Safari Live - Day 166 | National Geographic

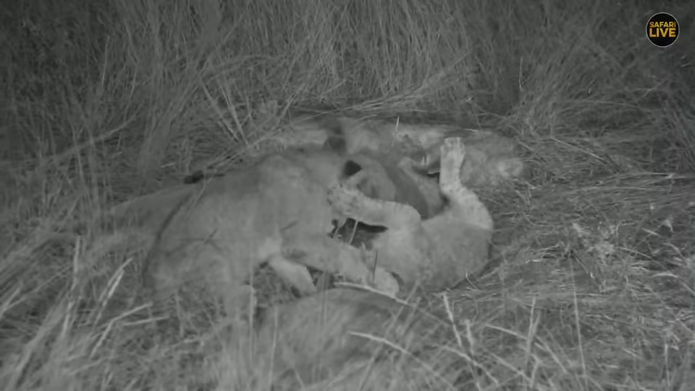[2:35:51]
because that translates to more action or to more movement or to them becoming playful. And especially these young cubs here. Excuse me. And these two are not getting tired of wrestling each other. And by so doing, strengthening their muscles. It's very typical for cubs. Actually, they mature. At one point, they know they'll be living on their own. Or not necessarily. If they are, of course, bears, they may have to move. Either one biting the ear or the paw.
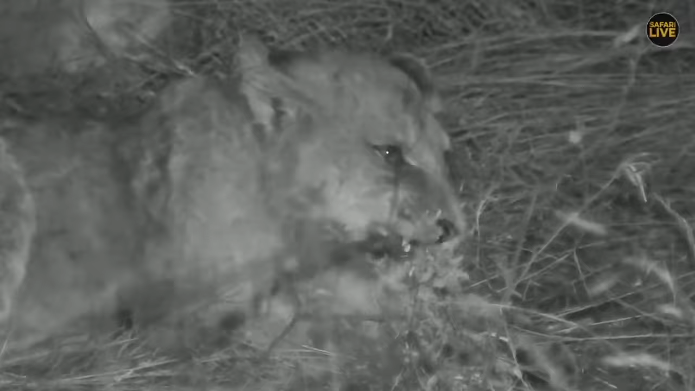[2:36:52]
Yeah, this is something. I just wish you have some juice. It's like, you know, when I was a small boy, how I used to chew some sugarcane. And I could put a big sugarcane in my mouth. And my mom was like, that's too big for you. Get it out. So this one, I don't think it's getting any juice or any sap from that stick. Just enjoying playing with it. But it should be careful. It doesn't get hurt. Because it might jump and then it might end up on the gum, eh?
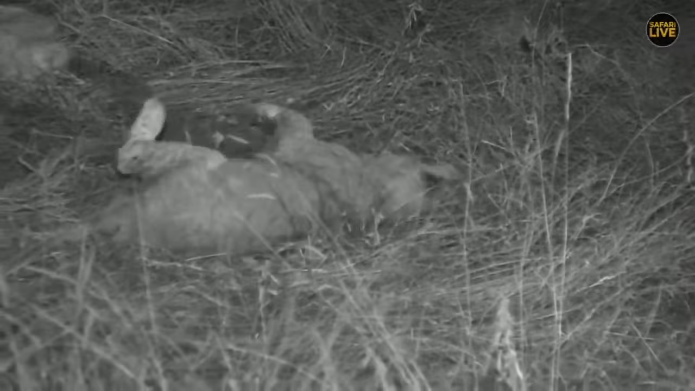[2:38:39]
But normally, you'll see the skin condition not looking very good. But these ones look like they're pulling through. And internally, I do not think the mange would affect any internal organ.
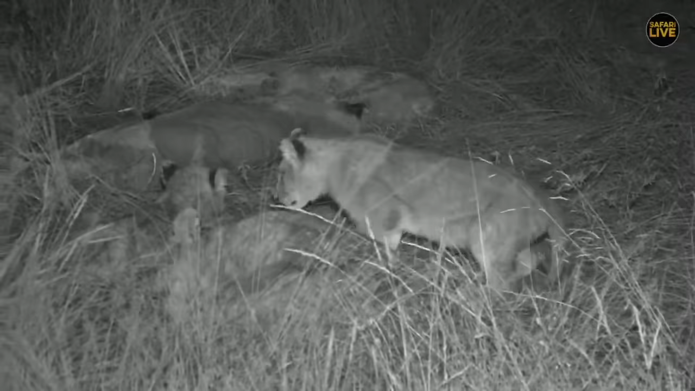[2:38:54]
What would happen is, I would guess for the calves like this, because of that condition, they don't eat very well. And because of, you know, being malnourished, they would easily be abandoned or they may lack food. And that way they may die. I'm sure, you know, one of the causes of lion cub's death is abandonment or, you know, starving. I think starving should be number one. And then being abandoned by their mother is number two. So if they'd get very weak because of mange, mothers would move on and just forget them.
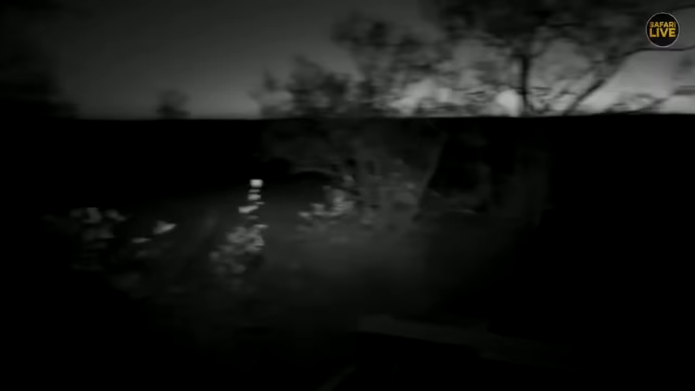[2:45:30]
We are infrared. We've got no lights on.
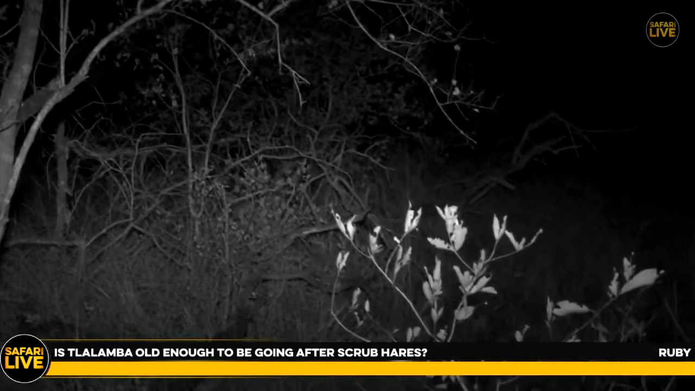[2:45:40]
Ruby, yes, I'm sure she'd be able to go after a scrub hair or anything smaller like that. A little noise in the left here.
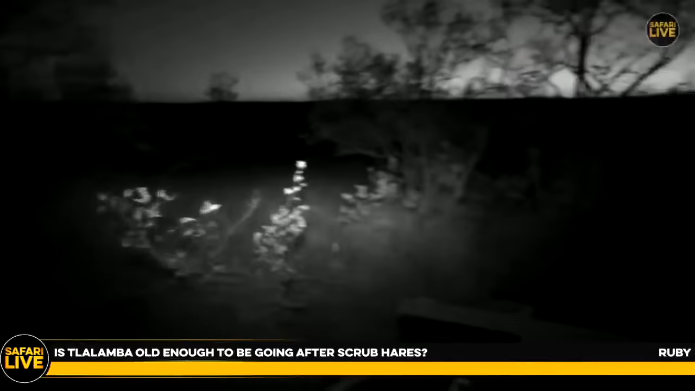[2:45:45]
How has Tandi reacted to it? I heard another movement. She hasn't reacted at all.
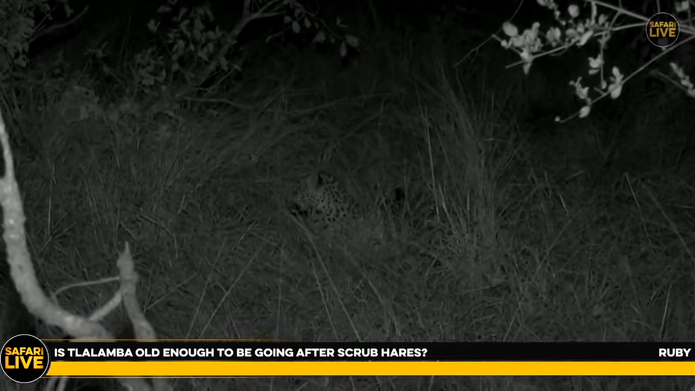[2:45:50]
She was looking. So Talub will go after something small, most definitely.
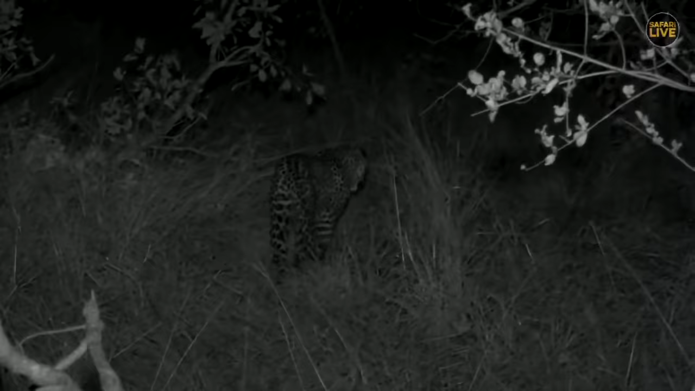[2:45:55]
I don't know if she'll catch it, though. But she'll definitely try. And once she catches it, she won't quite have the killer instinct behind her to end its life. And she's going in the other direction. We're going to try to catch up. Obviously, we're not going to be using any lights.
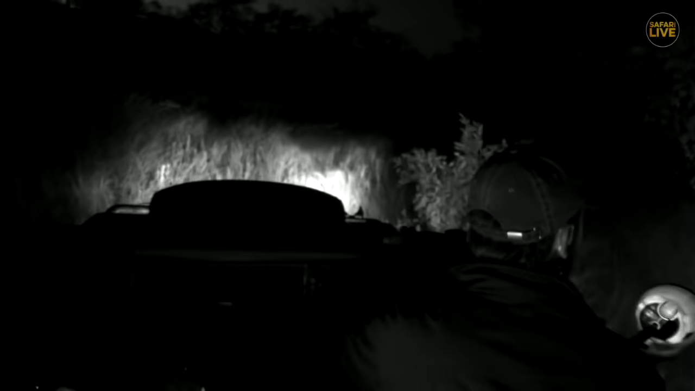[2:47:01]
So we didn't see Lalamba this afternoon is what I was saying.
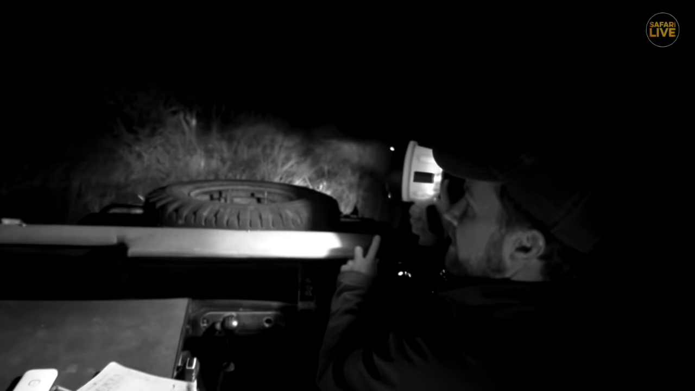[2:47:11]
What is that over there? Something just behind that bush. Bit of a faulty spotlight here, Crago. There we go. That looks like her. She just had a little look back at me.
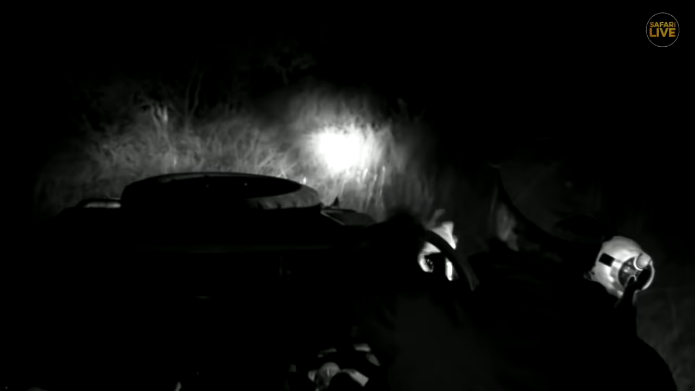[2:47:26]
Now she's probably going to go down and have a drink. I need to use the light, otherwise I'm going to fall into a hole. I think we should be good going this way. The aardvark seems to like digging on the top of the hill.
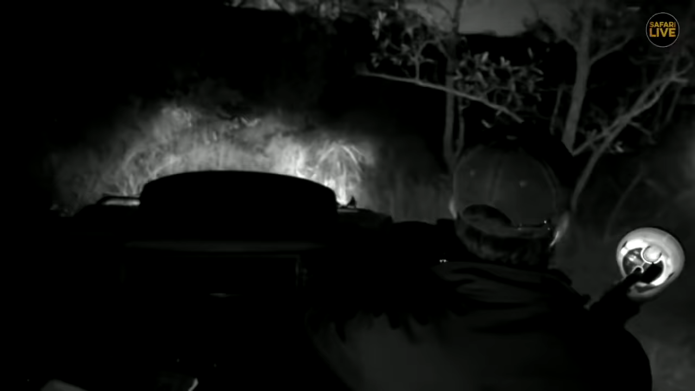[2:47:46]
That's where we find hukumori these days. Okay, we're going to see if we can catch up with her. She's probably going down for a drink.
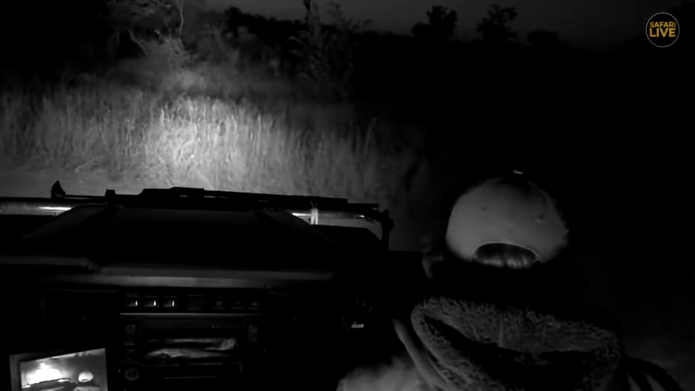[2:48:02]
Hello. Hello. Hello. Hello. Hello. We are looking for night critters like little chameleons here in the leaves.
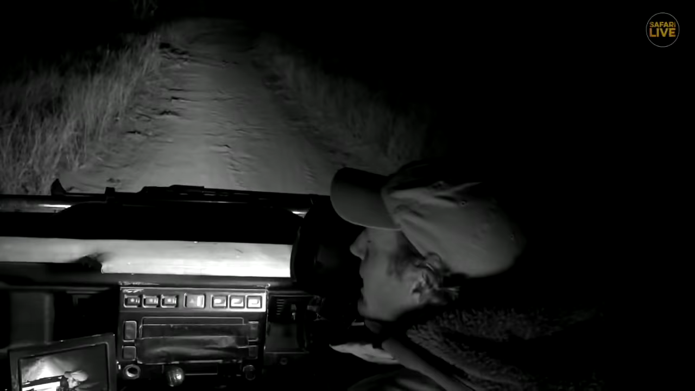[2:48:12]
We haven't spotted any just yet, but we're going to keep searching now in the darkness hours. They do like coming out onto the bush wallow type trees, not really particularly where there's lots of thorns. So I often look in those kind of bushes, but we'll also be looking for any of the little genets,
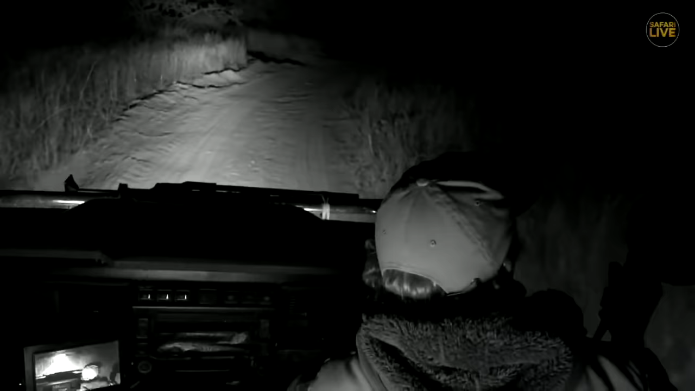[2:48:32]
and I'm really looking forward to seeing a civet. So that's what I'm hoping for in the next little while, while it's dark now. I haven't seen a civet in a long time, but I've seen a lot of their tracks recently. So I'm just hoping that we see something. You normally see them just walking up the road in front of you. That's how I've had most of my civet sightings, and I've also bumped into them a couple of times on foot. And when I say bumped into them, it's, you know, they'll, and I just want David to show you,
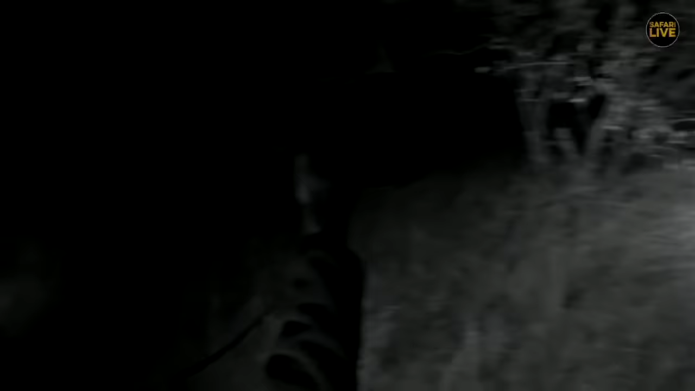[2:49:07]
just here off on the side, they'll go and sleep in just a big bunch of grass like that.
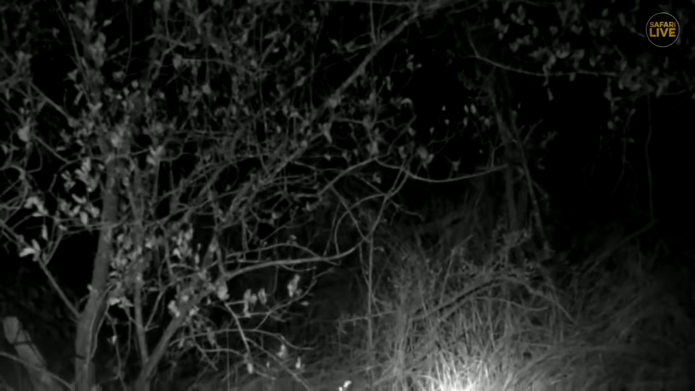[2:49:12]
And so when you're walking, it's quite easy to bump into them. As I say, I nearly walked on top of a few of them, and then they jump out. And it's not a tiny animal, so, yeah, it can make you get quite a surprise. And we do have those heart attack birds, which are the franklin and the spur fowl that jump out next to you. And I tell you, your heart skips a beat, but wait for a civet to jump out in front of you.